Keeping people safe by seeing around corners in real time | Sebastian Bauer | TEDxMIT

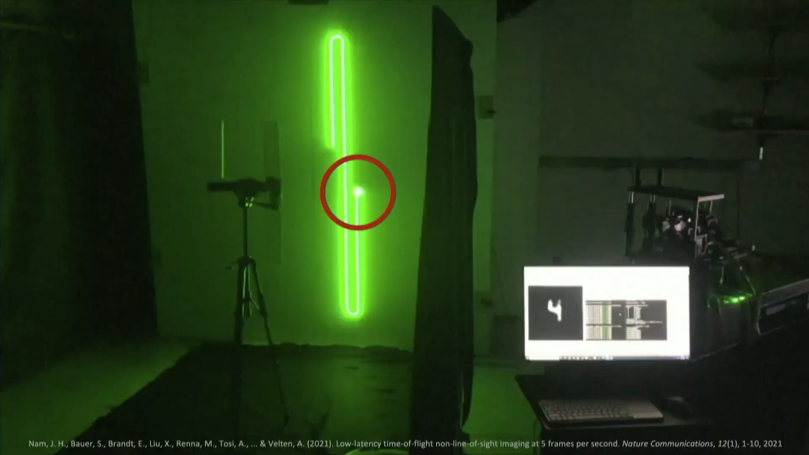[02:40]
Light pulse hits the wall, then there is a sphere of light emerging from that point. It travels through space, hits the curtain, also hits the floor, and from everywhere on the floor we get a reflection back to the wall, but let's just focus on this spot in the top left. There is a second sphere of light that travels back to the wall, and eventually, after a third reflection, there is some light that returns to the camera. And let's just take a look first, how we deal with motion.